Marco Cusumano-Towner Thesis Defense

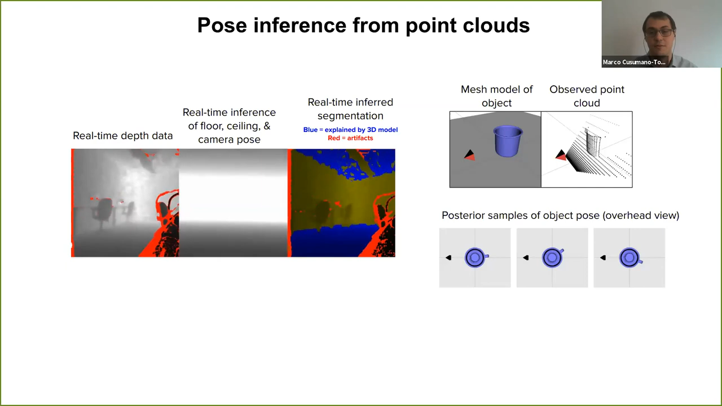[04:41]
And on the right, I'm doing Bayesian inference about the pose of an object from a depth scan.
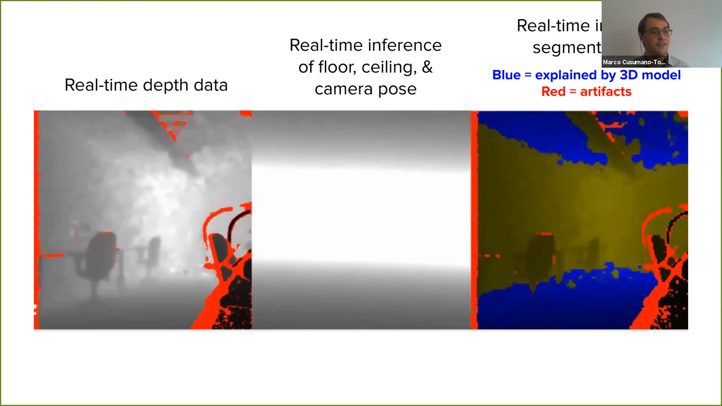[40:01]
Uh, this is a model-based Monte Carlo algorithm for tracking the pose of a camera from depth data.
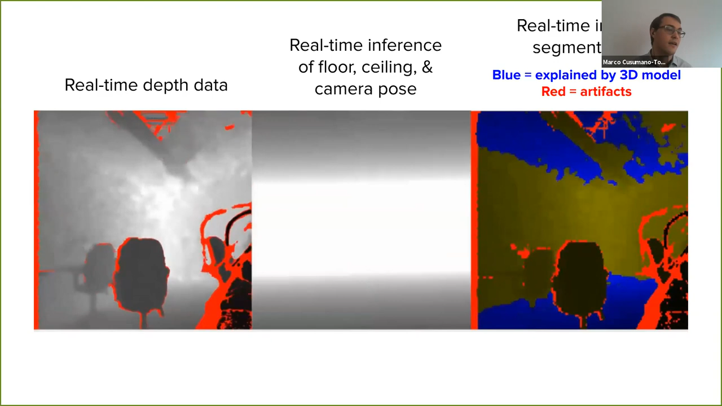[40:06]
And here's an anecdotal example showing how neural networks, uh, in generative models can be used together with Jen in a, in an example like this.